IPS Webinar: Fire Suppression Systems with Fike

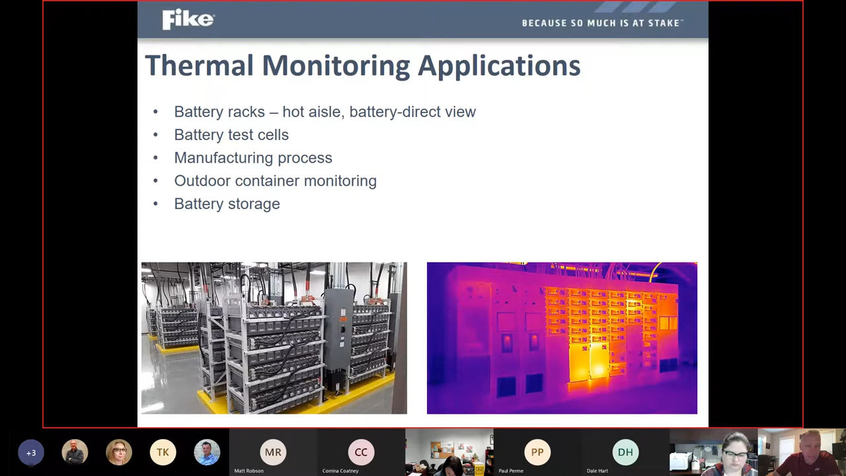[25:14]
relative temperatures or absolute temperatures or difference to ambient rate of rise in different areas. You can get very creative and I think put up to 25 different zones of settings into any one thermal monitor's field of view to really, again, try to narrow down to exactly where your specific areas of concern are in terms of thermal output from any piece of equipment or motor or a bearing on a belt conveyor system or in the lower right there, you can see at some trash facilities where they scoop out bulk product, you can see there is a hotspot where that loader has lifted out and taken out a pile of product that's invisible to the naked eye and is probably not hot enough to set off a heat detector.
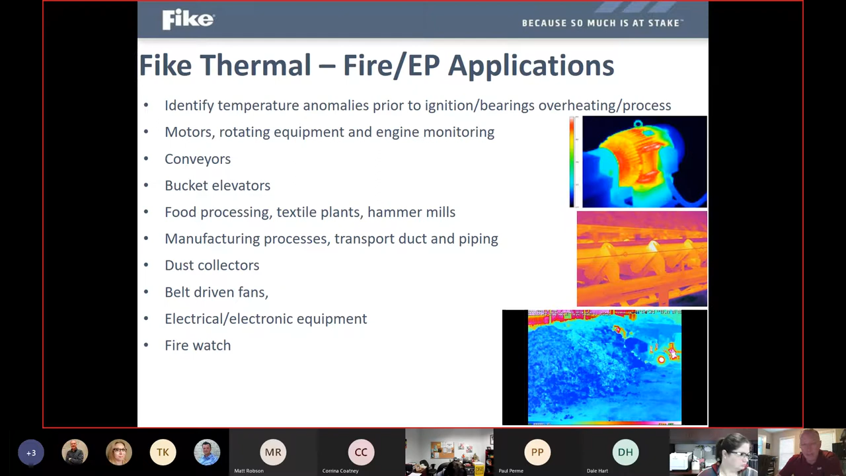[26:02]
but that is a smoldering pile underneath that pile of product that we can now identify and maybe send somebody out with a handheld CO2 extinguisher or something to try to reduce that temperature and put out that potential smoldering condition there. So, a lot of different applications where we can use that thermal monitoring for detection and enunciation. The flame detectors are a listed fire detection system